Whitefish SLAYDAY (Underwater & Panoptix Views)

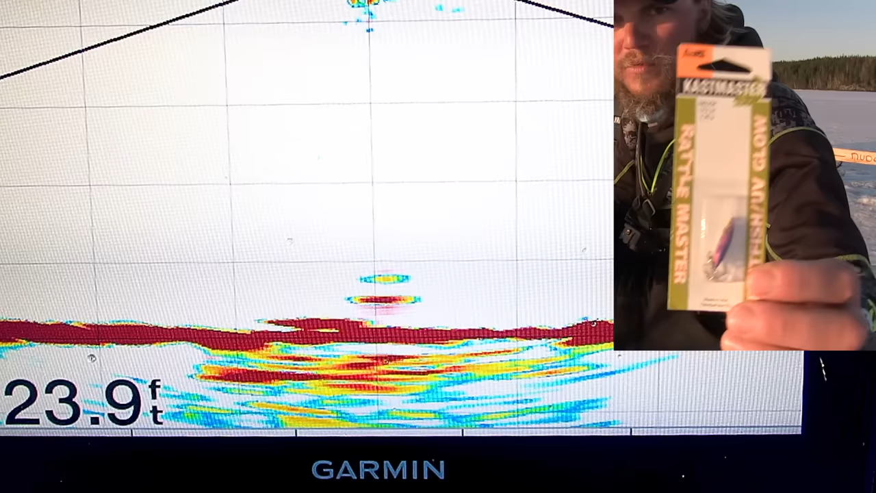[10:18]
On screen: depth 23.9 ft
It's mostly white. I've got no bait on this jigging spoon, but oftentimes, you know, you'll put a fish eyeball on there, or you'll put any piece of a minnow, really, on it. Oh, missed him.
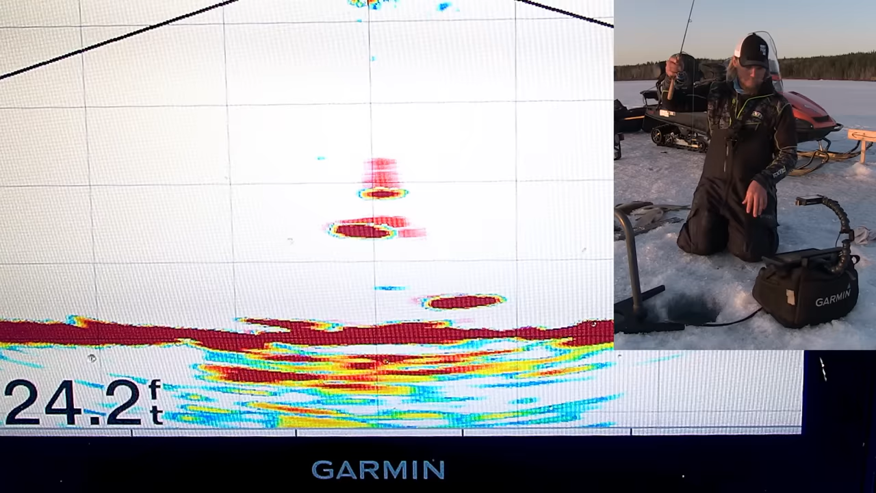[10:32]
On screen: depth 24.2 ft
I think he's going to eat it again. These fish are so aggressive right now. Got him. So I've got 17 whitefish here,